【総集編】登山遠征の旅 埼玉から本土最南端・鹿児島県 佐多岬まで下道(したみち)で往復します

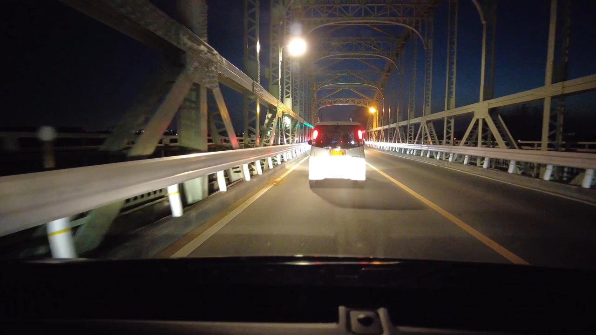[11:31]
入ったここがここが三重県この橋でえっそうなんかな?
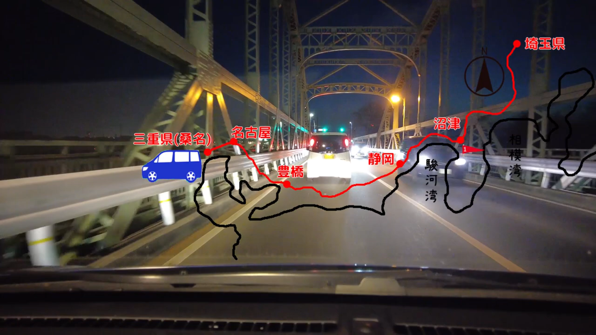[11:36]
そうじゃないの三重県入りましたー
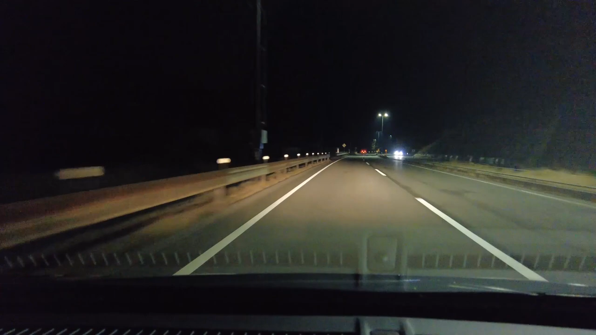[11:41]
峠を越えて滋賀県に入りましたーうーん
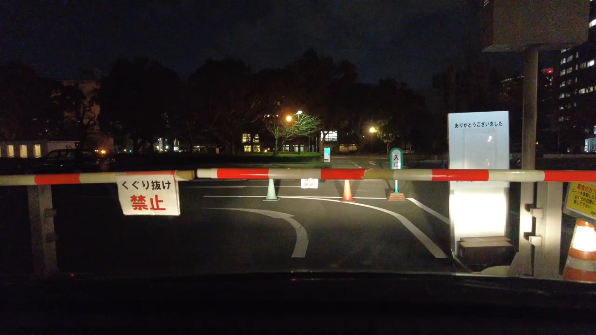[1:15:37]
熊本城ライトアップされてますご利用ありがとうございました気をつけてお帰りください右に電車車ってあるし
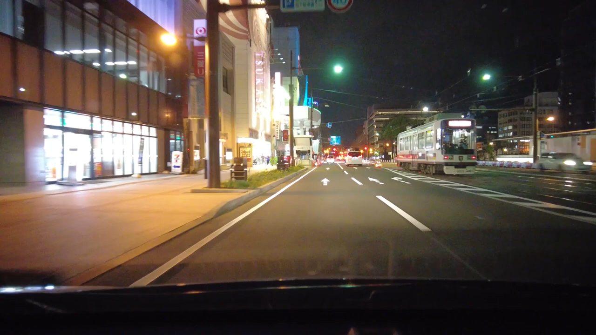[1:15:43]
怖いね電車と並行してるよ
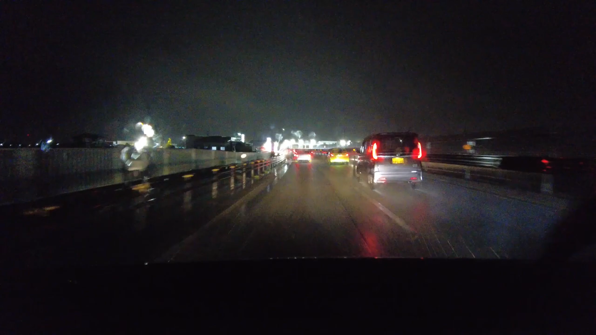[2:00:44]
知県入りました時刻は7時30分愛知県入りました
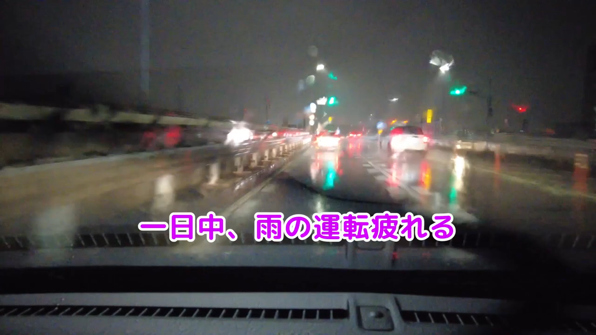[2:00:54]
ただいま今愛知県から静岡県入りましただいたい浜名湖付近ですねここら辺はこの辺に来るとだいぶ戻ってきた感がありますねずっと運転してますがまあ休憩しつつ頑張っていきたいと思いますただいま時刻は午前1時20分です今
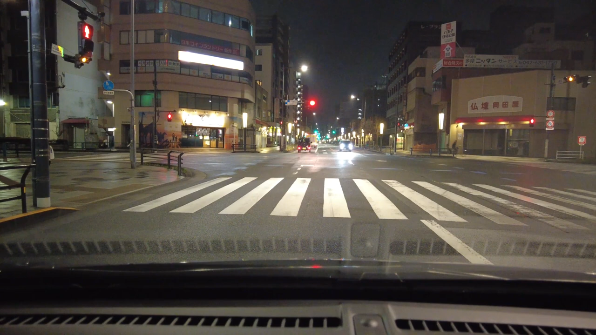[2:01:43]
このまま行きたいと思いますただいま時刻は午前2時30分ですただいま東京都八王子市街を
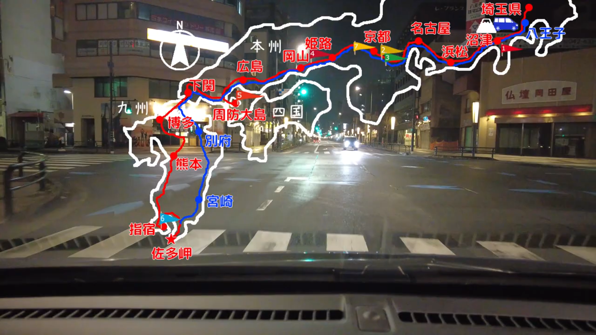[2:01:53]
走っておりますあともう少しで埼玉県に入ります分散は寝てます
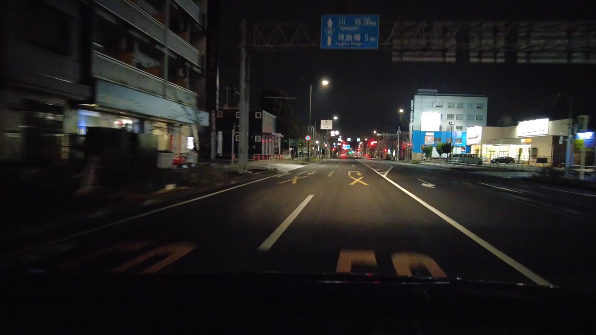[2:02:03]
が頑張って行きたいと思います時刻は午前3時少し前ですね埼玉県
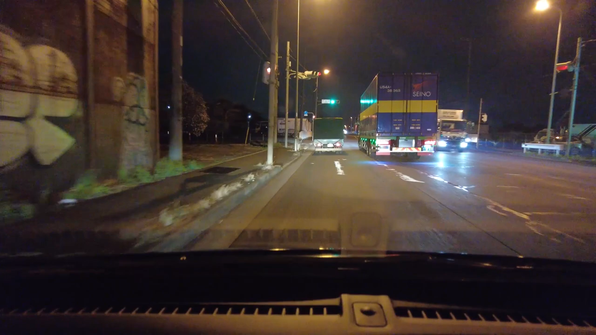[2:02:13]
帰ってきました本日は兵庫県の道の駅